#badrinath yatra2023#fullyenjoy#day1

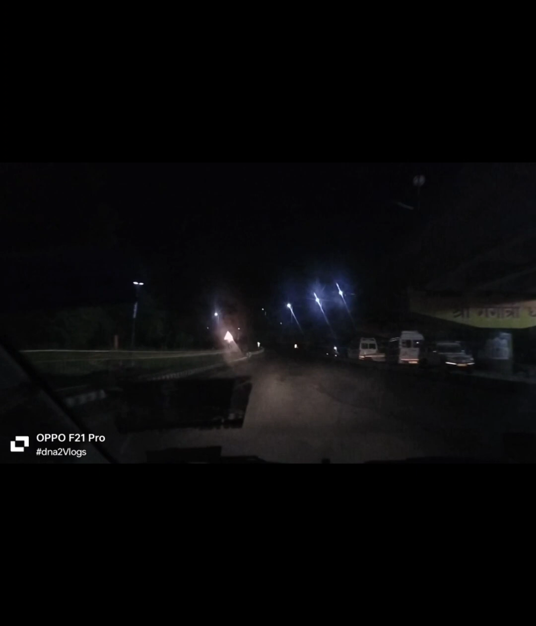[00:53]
अभी हम हैं हर की पौड़ी पे और अंधेरा है तो कुछ पता भी नहीं चलेगा अभी ऐसे में। और ये रही गंगा जी इधर से,
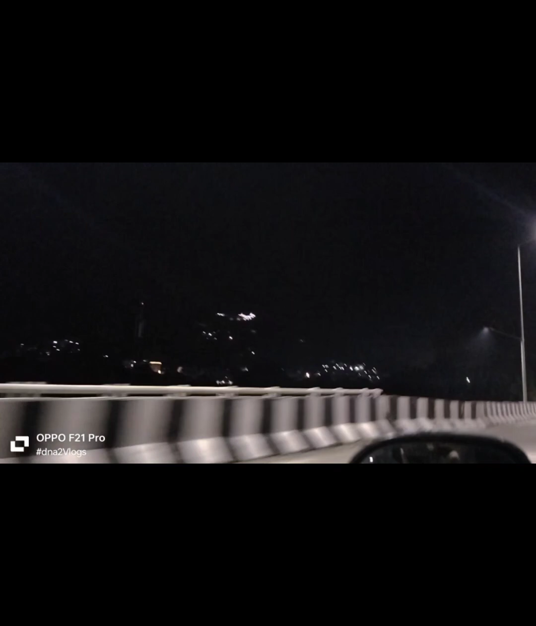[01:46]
आई, शायद आपको दिखाई दे भी रहा होगा ऊपर, वो ऊपर बहुत दूर जो दिखाई दे रही है लाइटें, वो है माँ मनसा देवी का।